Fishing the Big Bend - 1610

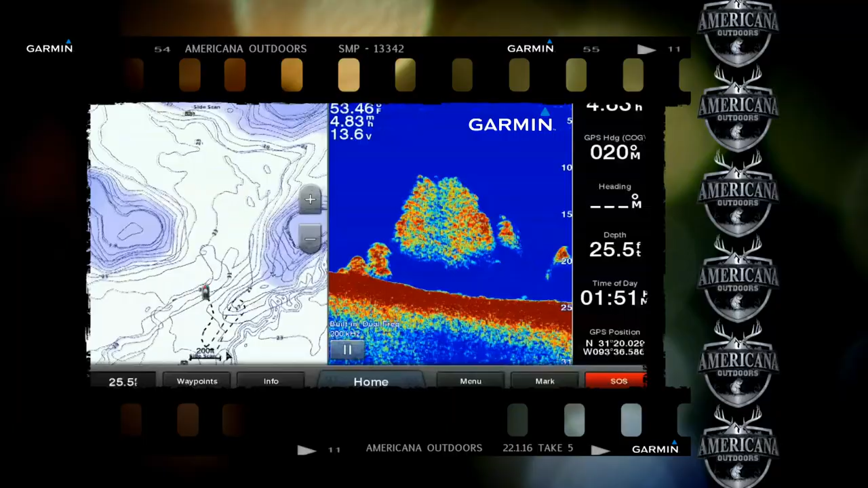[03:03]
when we pulled up to it, we slowed down, we started idling where you could see the contours, where the breaks was. And as we were getting up to it, it was just unreal.
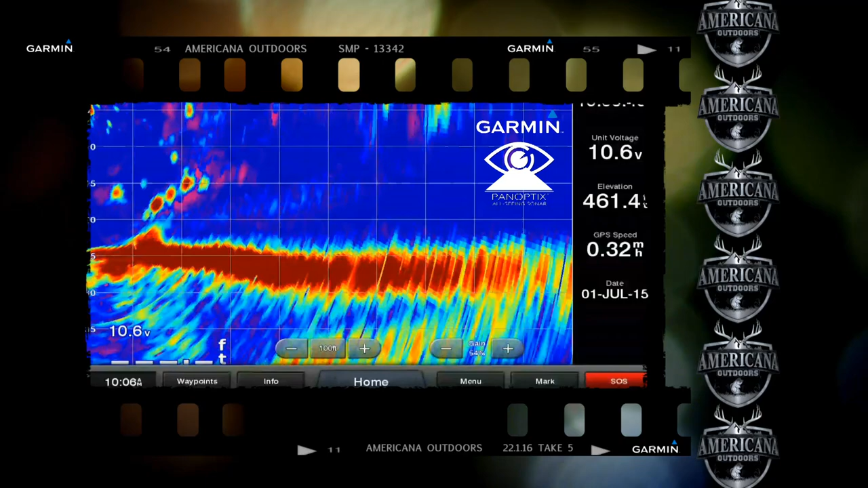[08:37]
You know, one neat thing that Garmin has is the panoptics, and it is changing the game, especially fishing hydrilla.